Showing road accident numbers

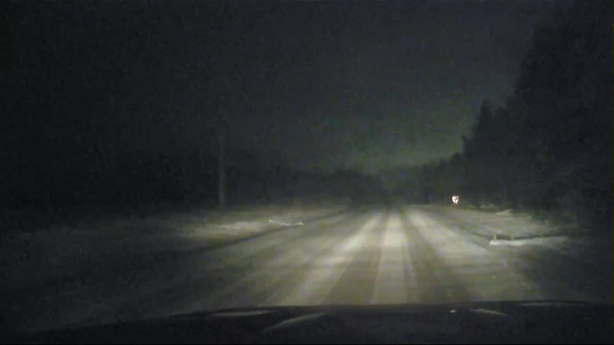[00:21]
kind of looking at these back roads now in Stoughton, still some snow. I wouldn't say snow covered, but you know, the snow is on the streets and the roads. And we have been slipping just a little bit here. So taking a look at our speedometer, we are definitely going a lot slower, looking at like 30 miles an hour here, just taking things really slow. Good reminder for people to do if they do plan to hit the roads later tonight. Now, we did talk to the Wisconsin State Patrol, and they say that they've dealt with a number of accidents throughout the day.